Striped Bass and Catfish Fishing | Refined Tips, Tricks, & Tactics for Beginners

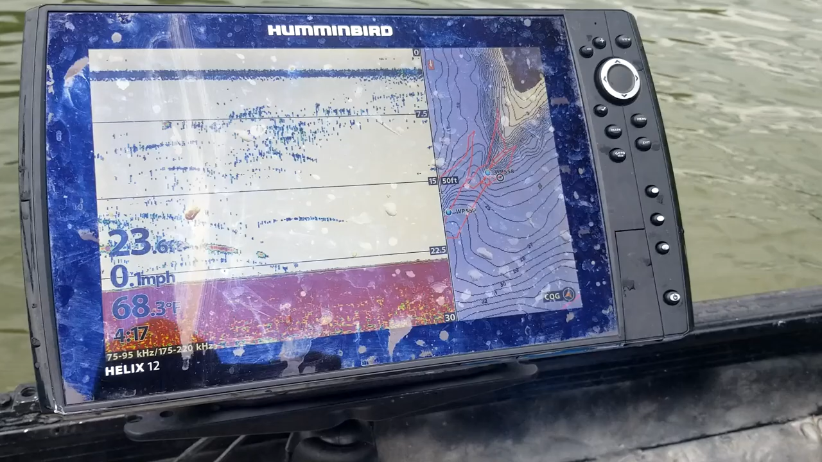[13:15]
On screen: water 68.3°F, speed 0.1 mph
So we'll see But what we're fishing here the type of structure is an island right here With two
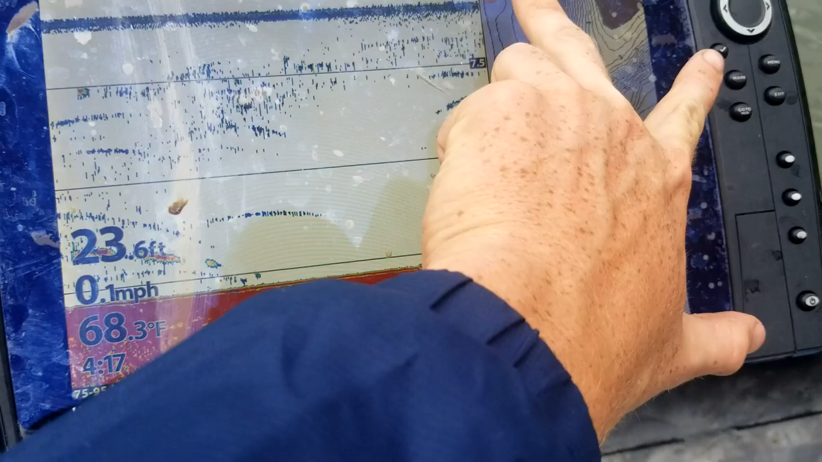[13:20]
On screen: depth 23.6 ft, water 68.3°F, speed 0.1 mph
portions of the channel that meet right there and we're positioned right at the tip of it So i'm just going to fan cast some lines all the way around this
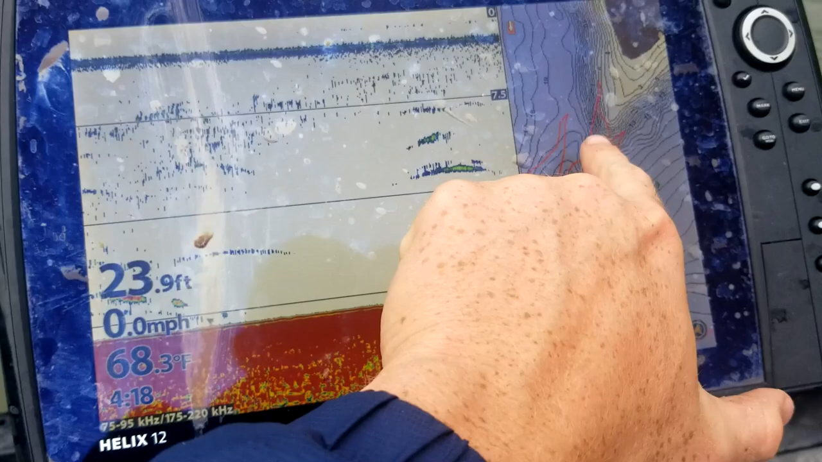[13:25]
On screen: depth 23.9 ft, water 68.3°F, speed 0.0 mph
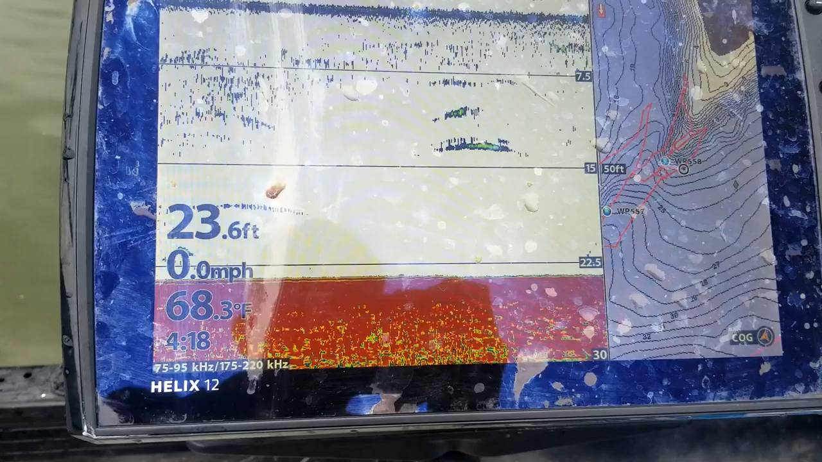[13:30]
On screen: depth 23.6 ft, water 68.3°F, speed 0.0 mph
Hopefully maybe pick up some cat catfish striper you never know
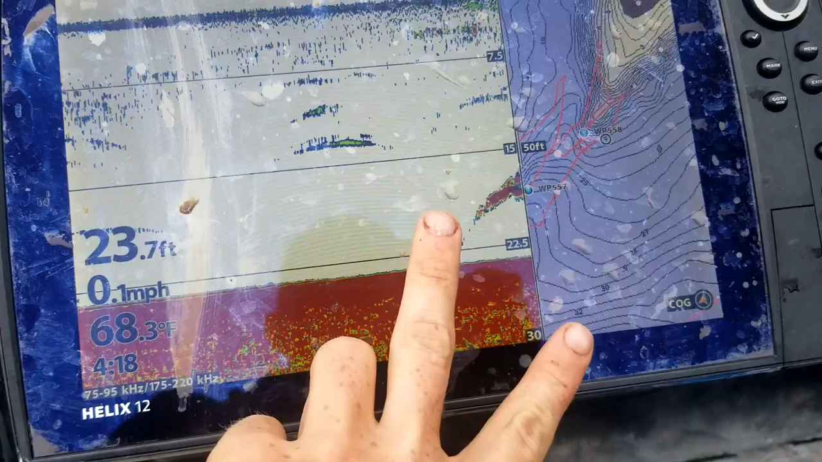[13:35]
On screen: depth 23.7 ft, water 68.3°F, speed 0.1 mph
But this is a good transitory area They've got to come up this way up the main channel and we're positioned right at the tip of it where they're either going to split that way or that
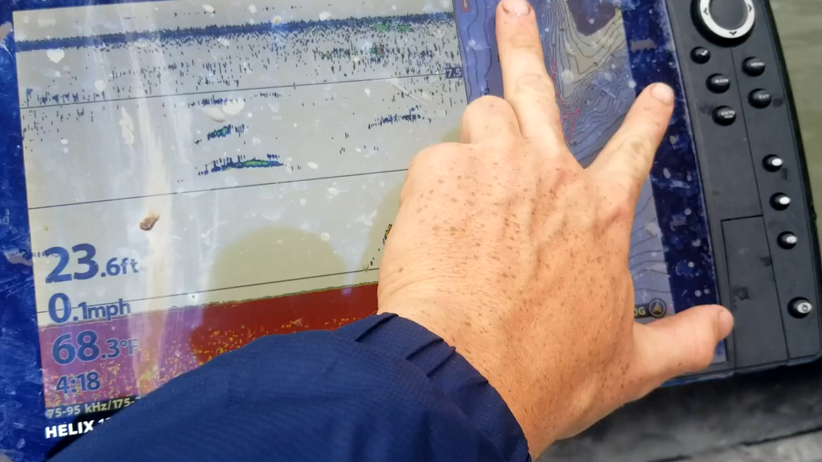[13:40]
On screen: depth 23.6 ft, water 68.3°F, speed 0.1 mph
way Or if they're going to get active they'll move up on the tip of it right here And we're going to put baits all down here around it